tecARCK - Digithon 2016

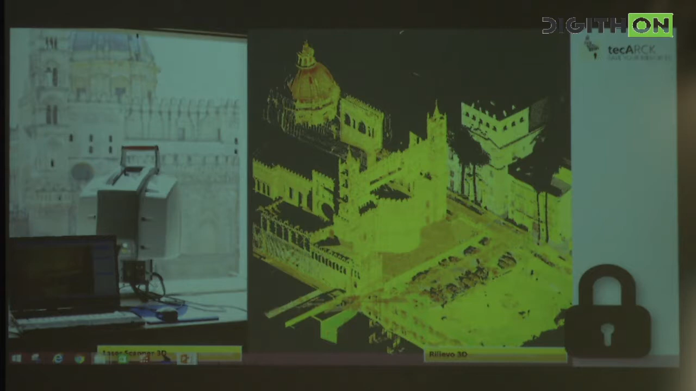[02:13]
è capace di acquisire informazioni dell'architettura, cioè in termini volumetrici e in termini cromatici, cioè otteniamo un file con dentro la complessità dell'architettura italiana.